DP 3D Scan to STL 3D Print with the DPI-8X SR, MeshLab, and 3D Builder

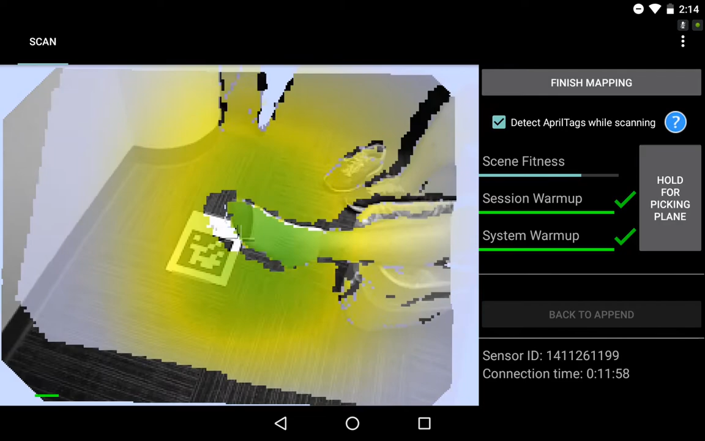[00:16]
Hi, Chris here from DocProduct, broadcasting live from the DPI8X SR handheld 3D scanner and PHY3D 2.2 scanning software.
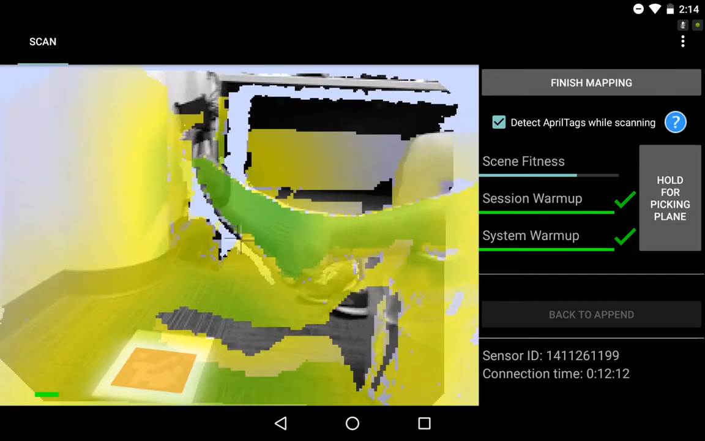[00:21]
As you see, I'm pointing my scanner at a human foot to be captured and converted into an STL format for 3D printing or use in a solid-based CAD environment. As I move around the foot, I'm turning it nice and green,
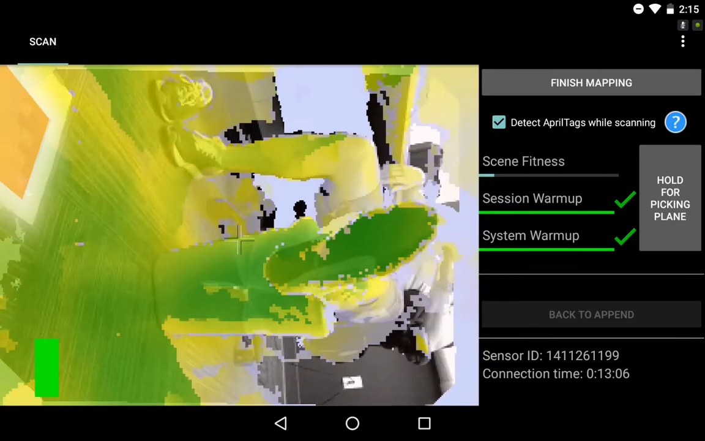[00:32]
which indicates I've captured good data, and it's elevated so that I can get all those different angles above, below, and beside the foot. I have one April tag that I used for loop closure, as you see on the floor.
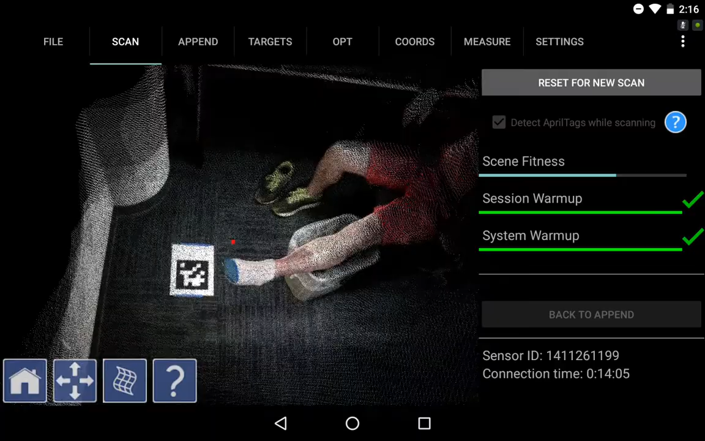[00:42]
Now I take a look at my data briefly in unoptimized format, make sure everything looks good,
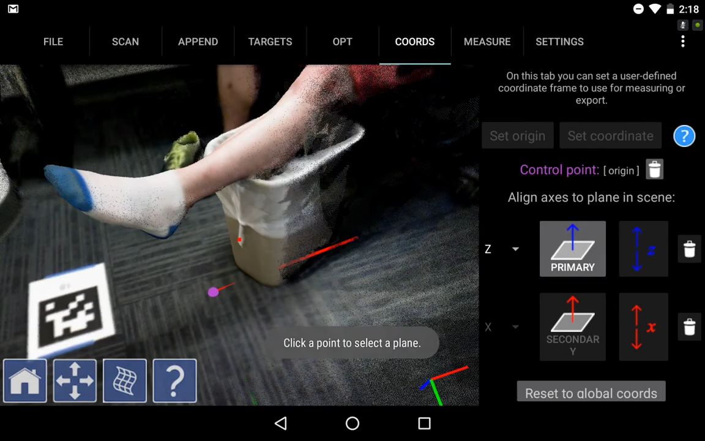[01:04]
And I'm going to set a coordinate system on the floor to reference my data and make sure it uses that as my origin point. Next, I want to hit File, Save, and I'll save my scene to the highly compressed .product point cloud format .dp,
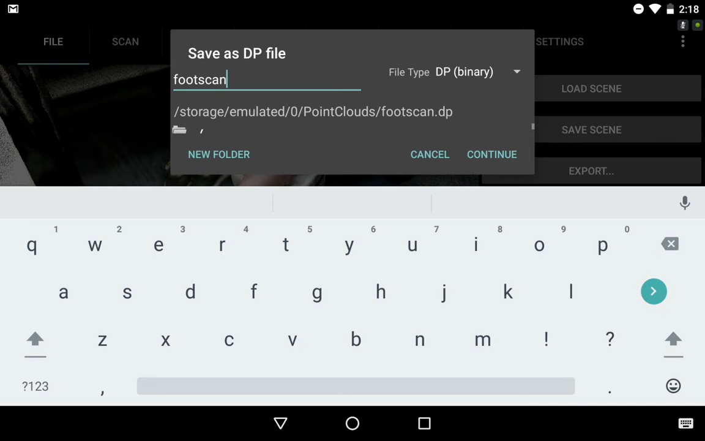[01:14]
and use that user-defined coordinate system.
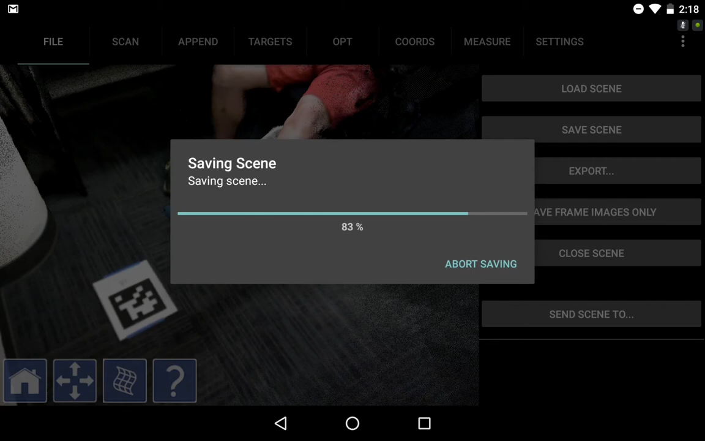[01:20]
After saving the scan, I want to select Send Scene 2 .3D, and this will open it up right away
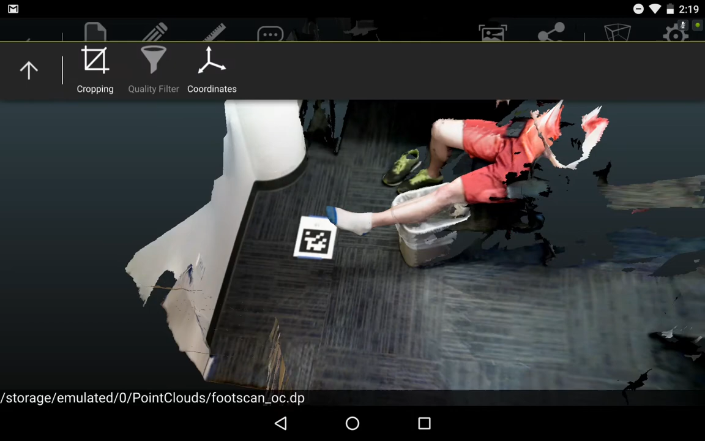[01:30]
in our side-by-side Android point cloud editing app .3D, although all of the functionality here can also be completed in the Windows version of .3D.
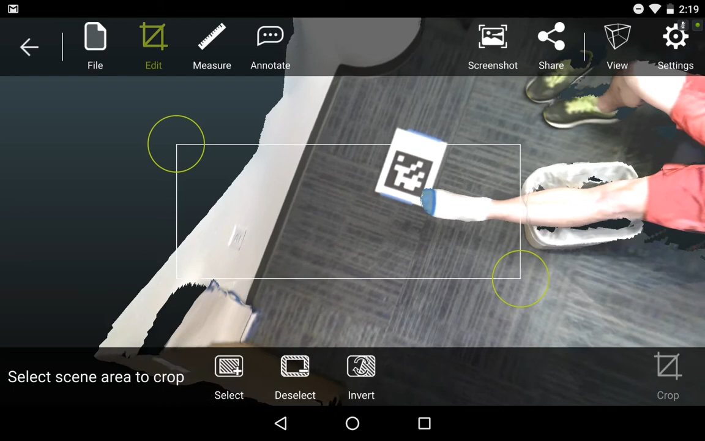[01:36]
My first step is to switch to the Edit Crop tab,
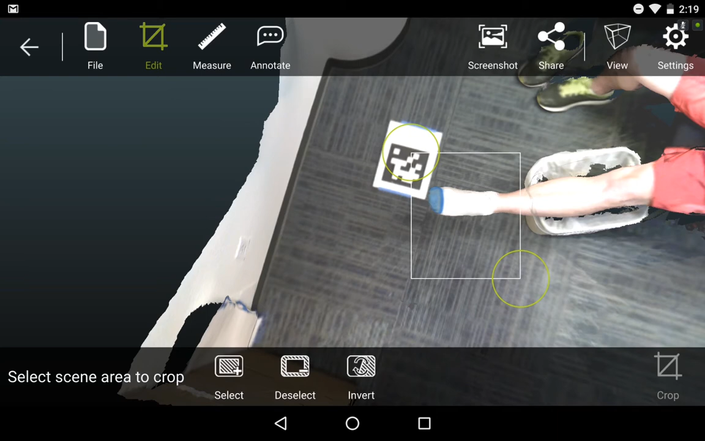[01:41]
and now I'm selecting this box to select the foot and isolate that in my scan.
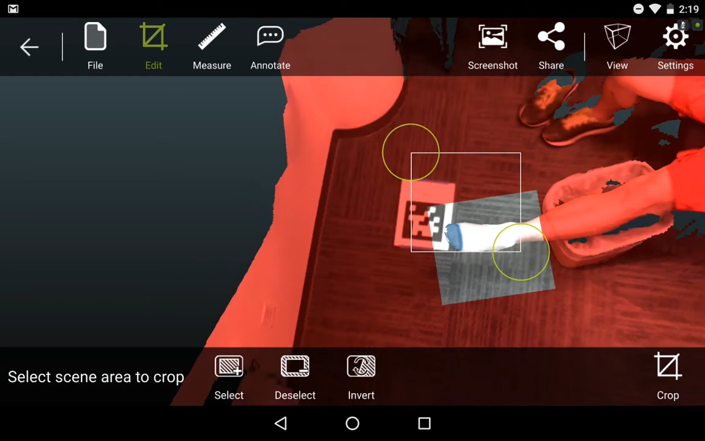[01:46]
It's a multi-crop functionality, so I can select and then invert,
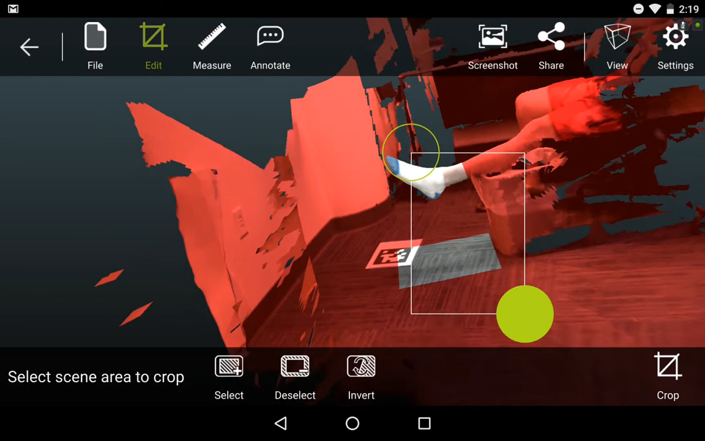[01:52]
and then move down to then again select the floor and add that to my red area to be cropped, and then hit Crop in the bottom right.
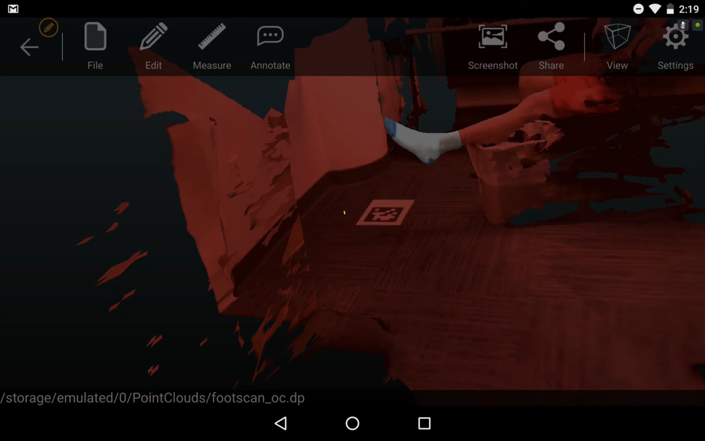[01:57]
Now we see we've isolated the foot, a nice, small, clean scan.
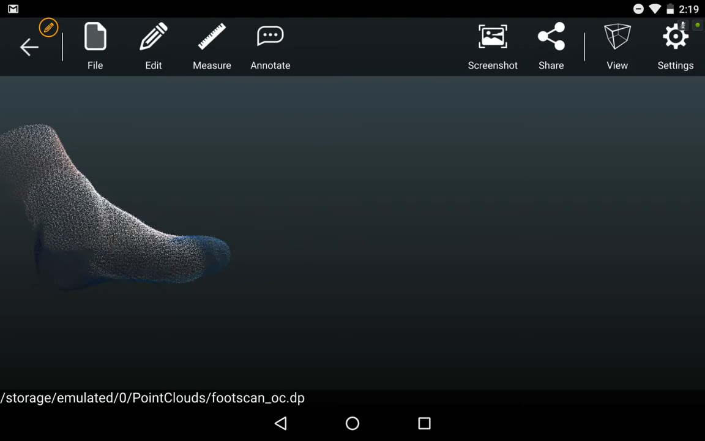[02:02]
You can switch between the photo rendered or the point cloud view to get an idea of all the millions of color coordinates that were captured.
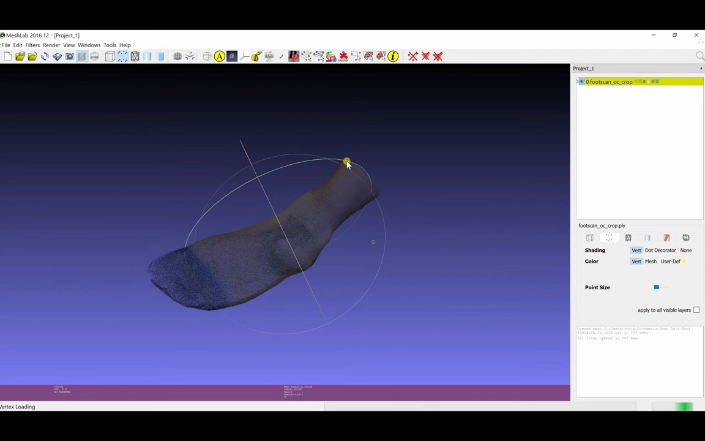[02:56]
So here we see the 3D scan of the foot looking good.
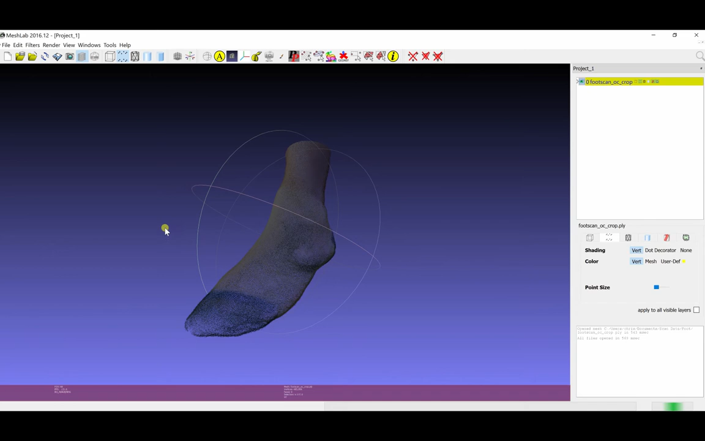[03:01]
The first step is going to be to calculate the normals for the point cloud.
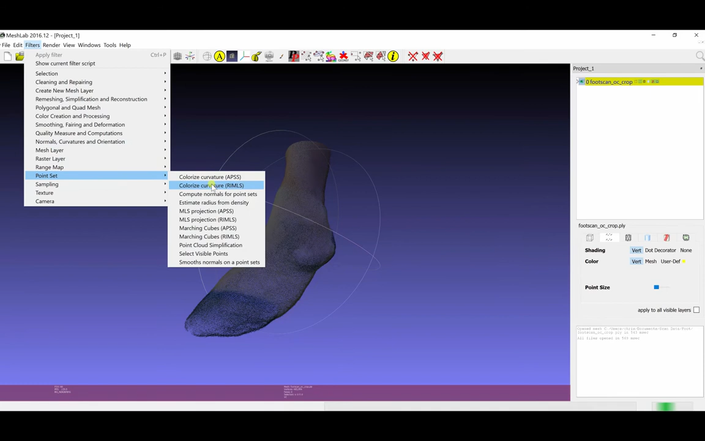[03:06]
So I want to go to Filters, Point Set, Compute Normals for Point Sets. I typically set the NeighborNum to 1000 for a scan like this, but you may want to play with these settings depending on the type of data set you're working with. Then hit Apply. Sped up the processing a little bit here for the video.
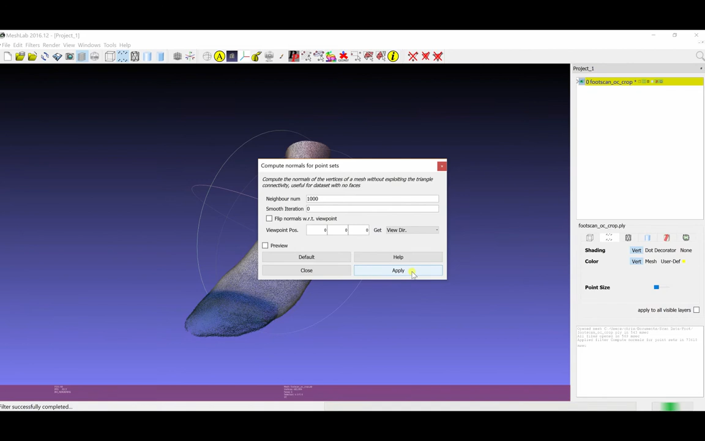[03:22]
And it finishes, and we see a brightening of the colors as the normals are shown coming out of the foot now. So this is a good result. The next step is to go back to Filters and select Remeshing Simplification and Reconstruction.
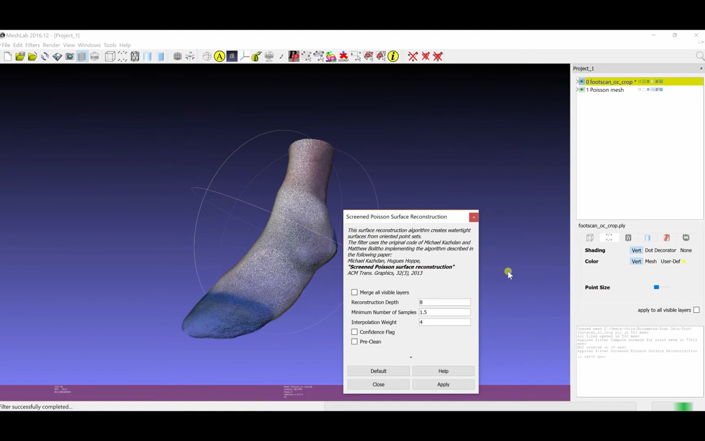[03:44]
And at the very bottom we can select Screened Poisson Surface Reconstruction. And then again I'm leaving the defaults here and hitting Apply. You can play with those again depending on what you're working with. But this worked very well for our foot.